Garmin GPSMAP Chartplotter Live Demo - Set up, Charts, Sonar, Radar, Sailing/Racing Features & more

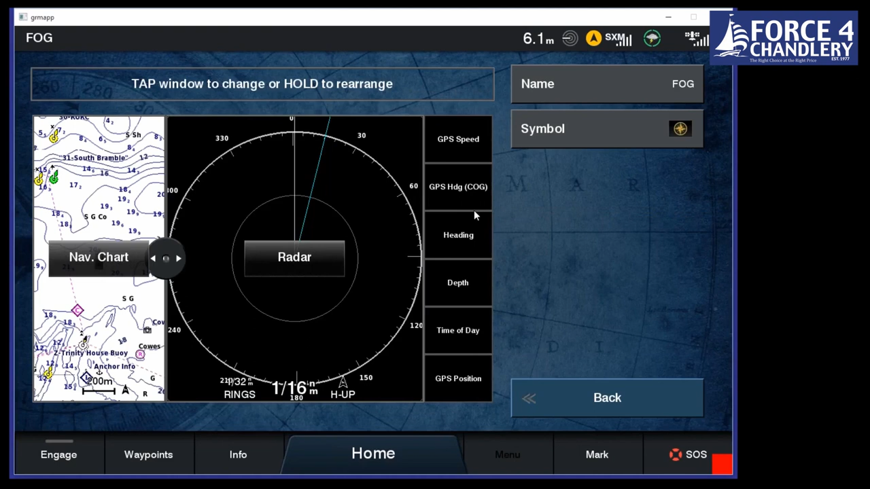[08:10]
Again, so when you need it, again, when it's foggy, you don't want to be messing about and having to press lots of different options. All you do is you go to this option and you click fog and it gives you what you need there and then.
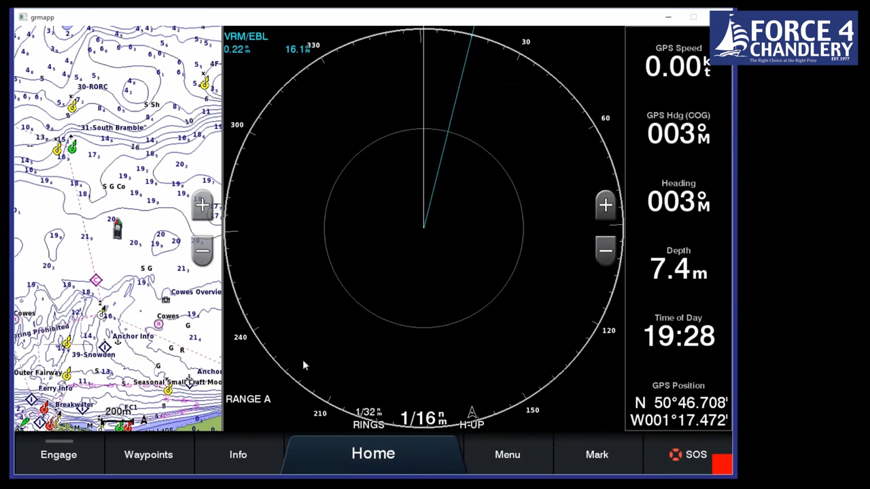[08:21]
And again, this is for use when you've got multiple screens.
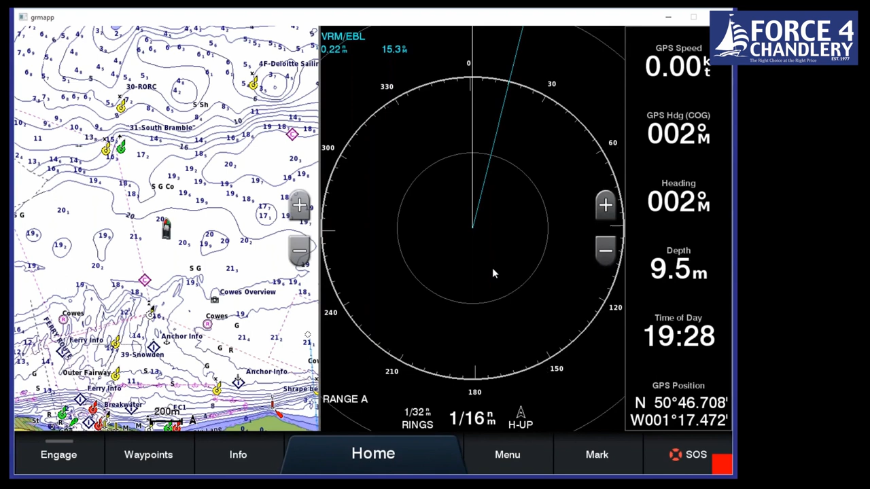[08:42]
We can have, as I think it says, let's have a look. So if we go to add combo and we choose layout, we can have a multitude of splits there.
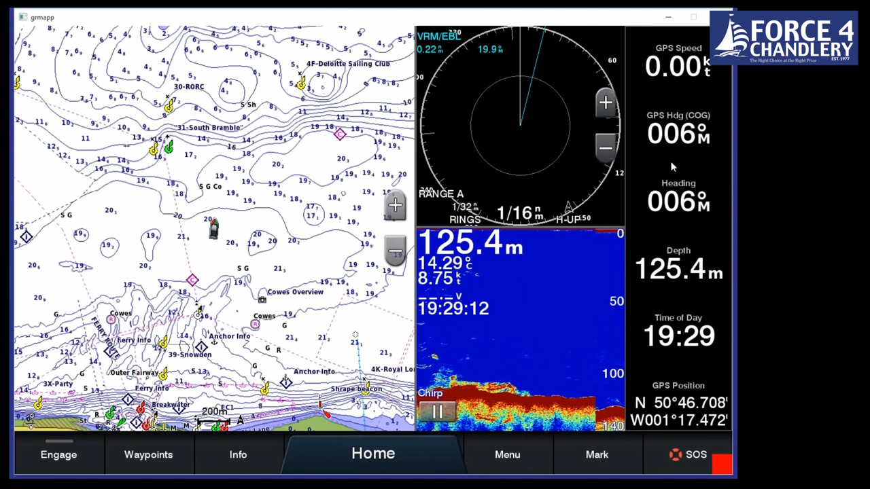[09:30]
On screen: depth 125.4 m, water 14.29°C
Also, these data fields can be along the top or in the sides if you want to, and we can also change them really straightforward. Really easily. So we just press and hold and you can put whatever it is you want in there.
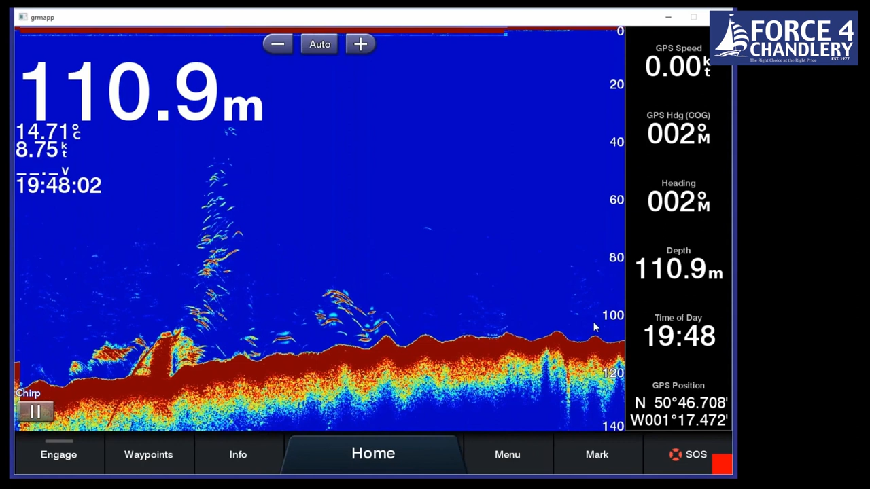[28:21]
On screen: depth 110.9 m, water 14.71°C
We offer something called Chirp, and that works across lots of frequencies. If we go on the clear view here, this is a higher frequency again. So traditional sonar normally works around about 200 kilohertz. This works at 455, so it gives you a more picture-like kind of view of the seabed.
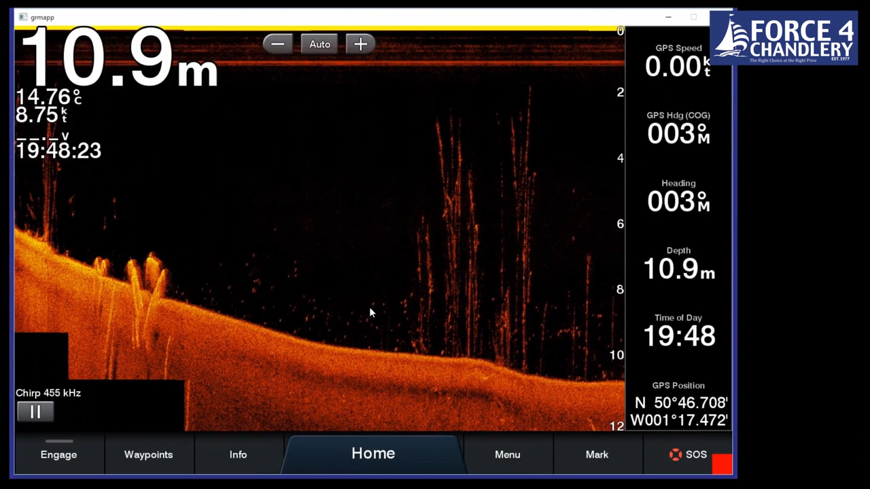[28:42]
On screen: depth 10.9 m, water 14.76°C
And this is really good for searching for seabed structure. Traditional is more appropriate for searching for actual fish.
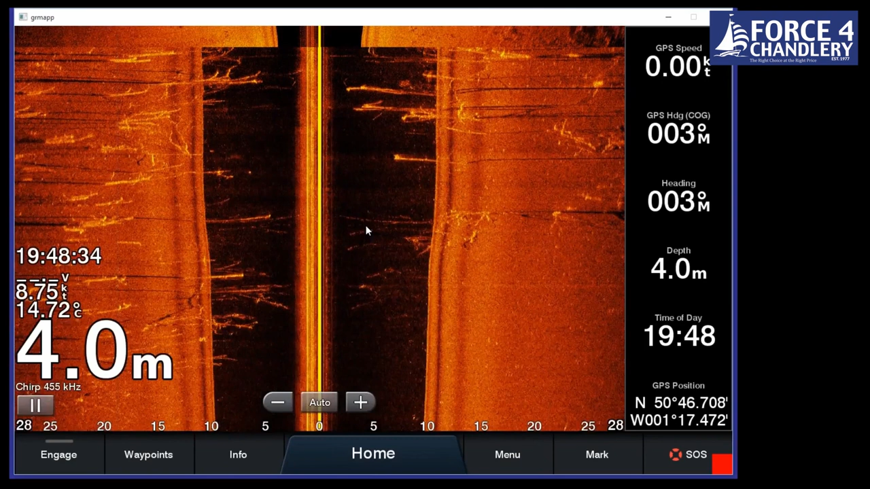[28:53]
On screen: depth 4.0 m, water 14.72°C
Then we've got something called side view, and that shows us what's either side of the boat in the seabed. So again, if we're looking for seabed structure, this is really good to use. And you might use those in a combination. You know, if we go back to combo, we can have, we can have all three of those shown on one page at a time.
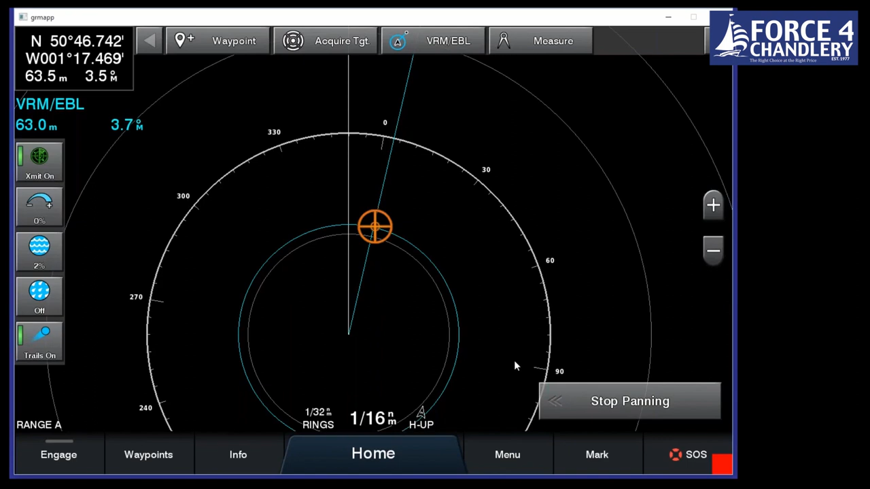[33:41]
then you can use a 9-axis heading sensor, and that is, you know, really accurate. And it will also give you things like your trim and pitch and roll and stuff like that too, which you can output onto the plotter. Last thing I'll mention is the radar overlay.